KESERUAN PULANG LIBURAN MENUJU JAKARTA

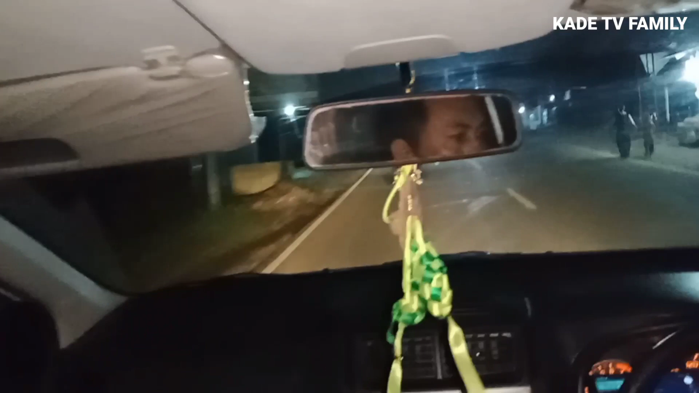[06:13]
Suasana malam hari, guys. Sekitar jam tujuan. Wih.
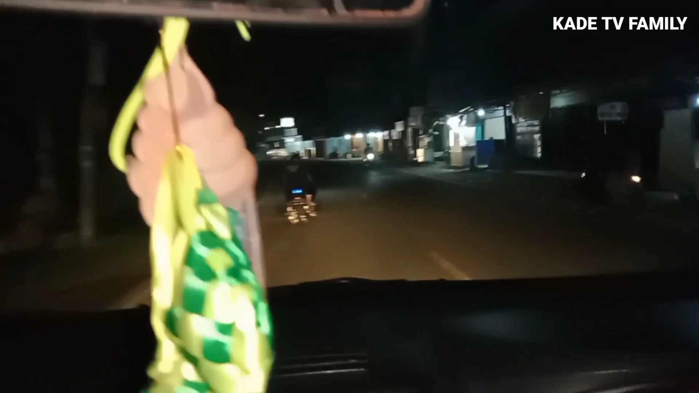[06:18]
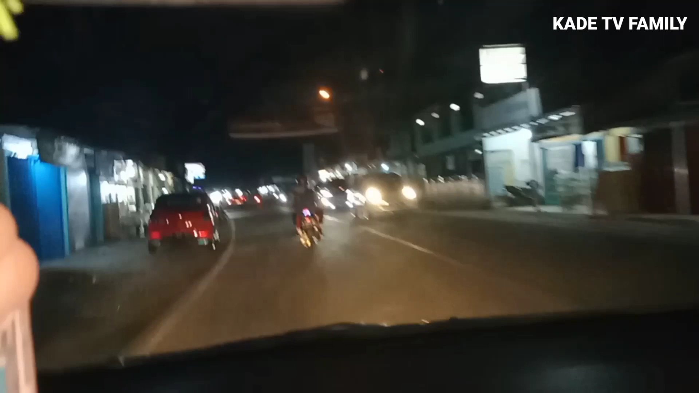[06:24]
Ini udah keluar Pandeglang nih kita. Ntar lagi masuk tol.
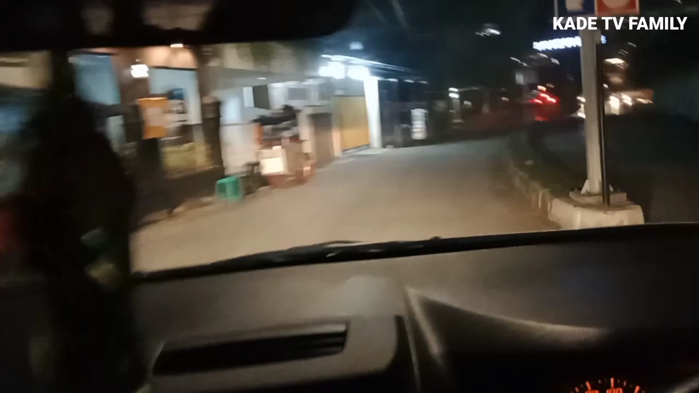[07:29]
Studio guys, di dalamnya ada Global TV, RCTI dan MNC TV guys.
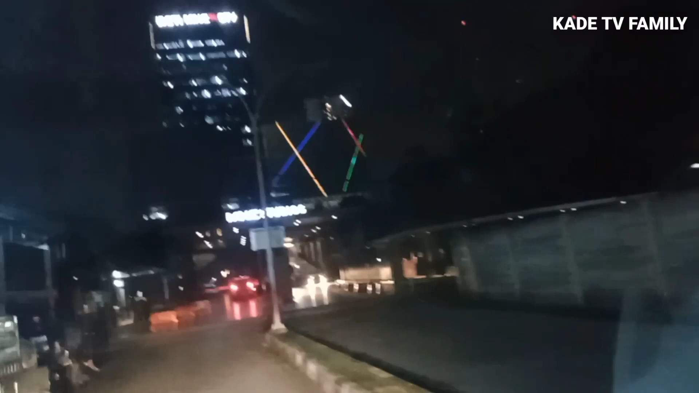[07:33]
Dulu sih RCTI, sekarang udah bergabung semua guys.
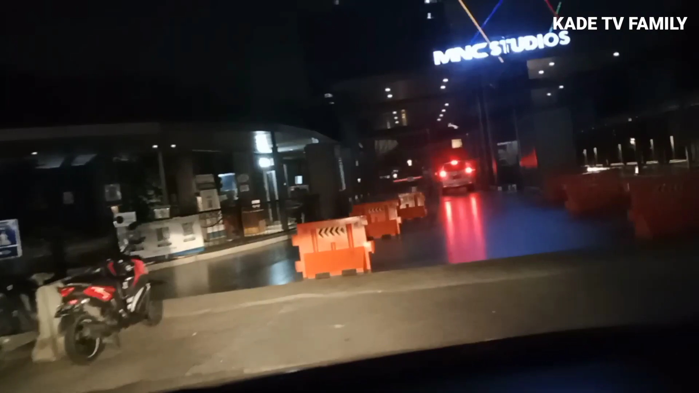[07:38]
Oke guys, kita udah nyampe rumah nih.